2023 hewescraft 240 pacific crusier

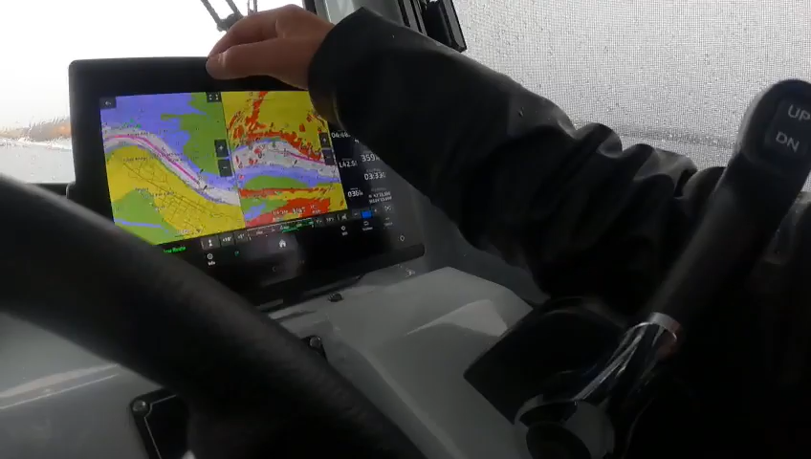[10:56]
you have to do is you can take this and that puts you back to where you were at hit this again but
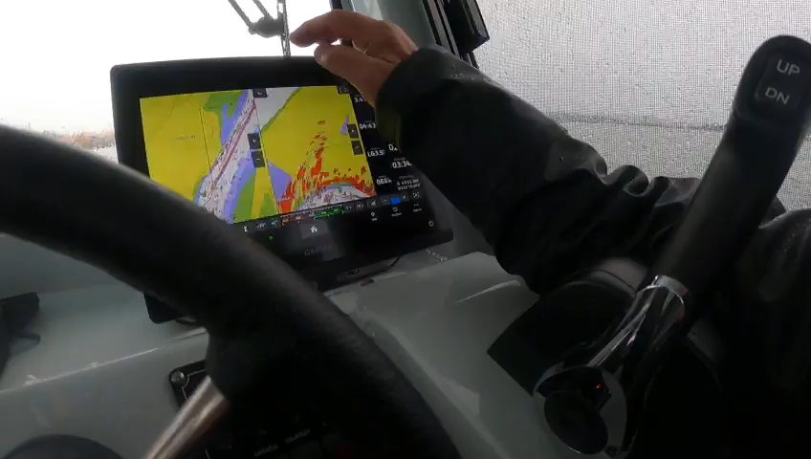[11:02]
i'll hit this back there you go then if you want to stop navigating all you have to do is hit that right there all
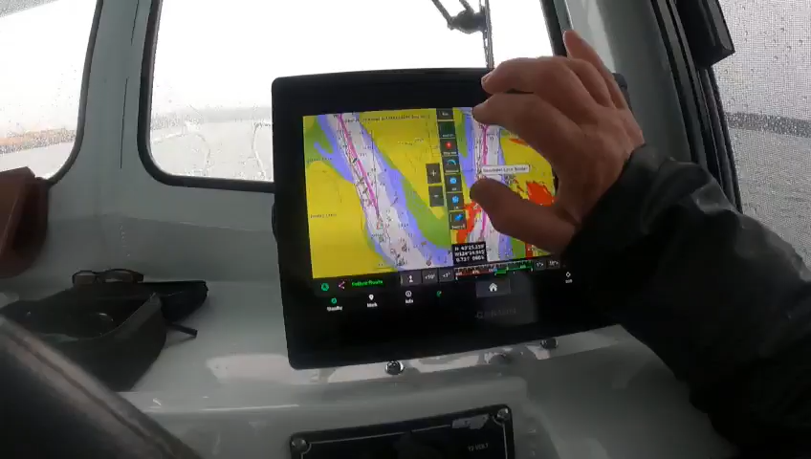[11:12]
right then go back ah oh stop panning
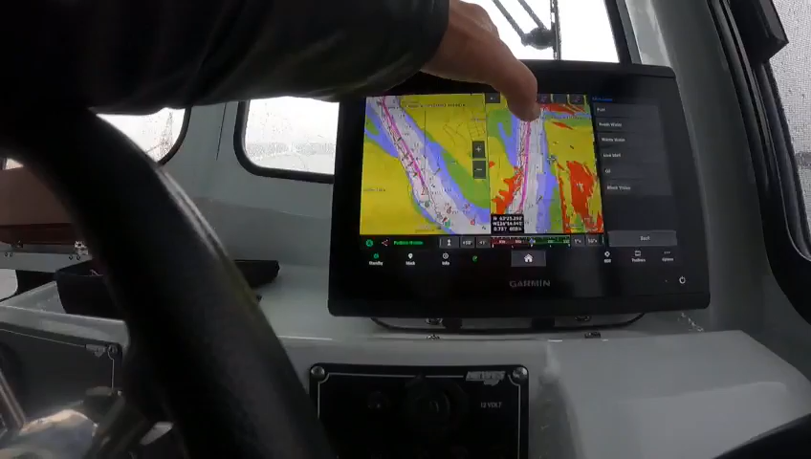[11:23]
back back go here that brings me back
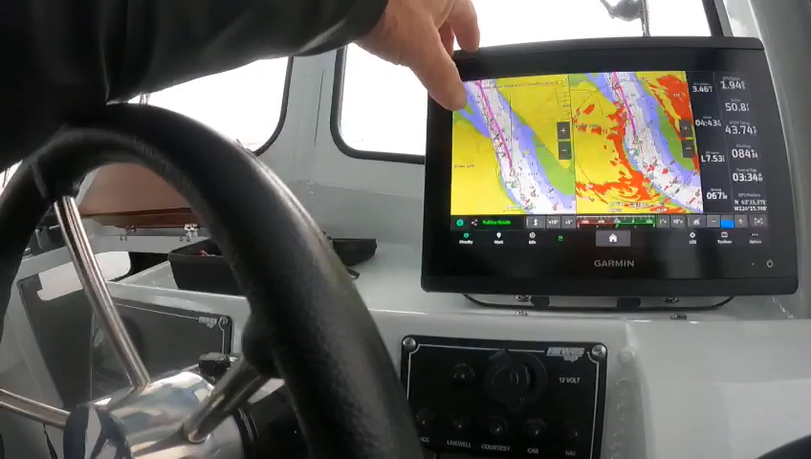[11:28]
get here again stop navigating and no i don't
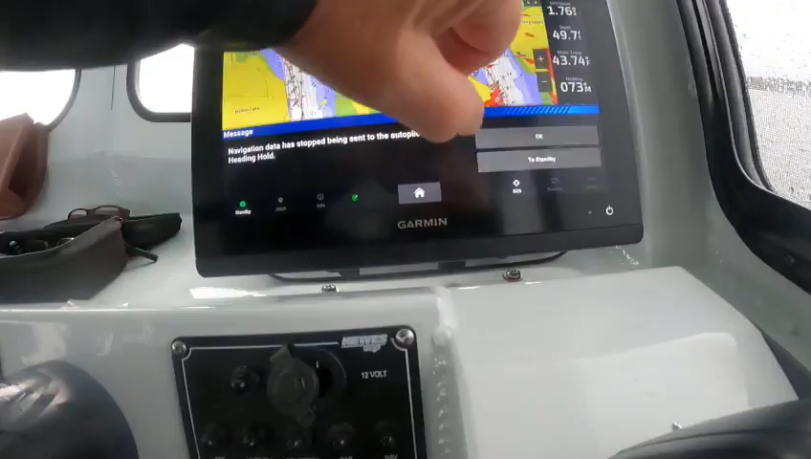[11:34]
want to save that and then hit okay and then if i want to get that off i'll put
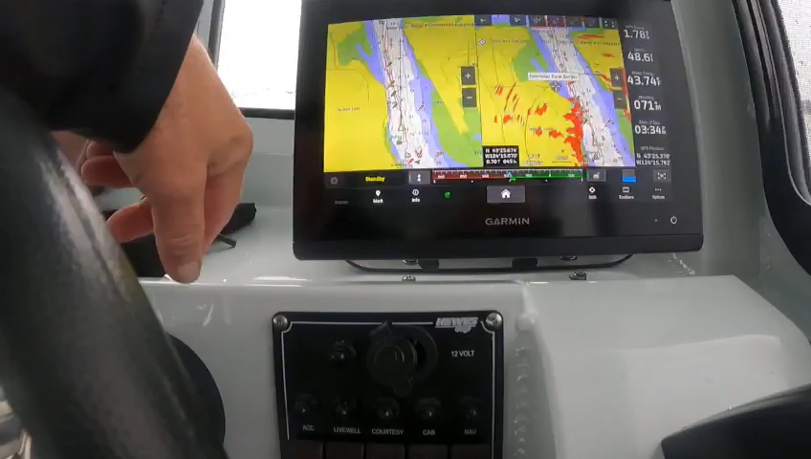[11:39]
it on standby you just kill the throttle and put that on can standby now what i can do look at your gauge fire this up i can give this you you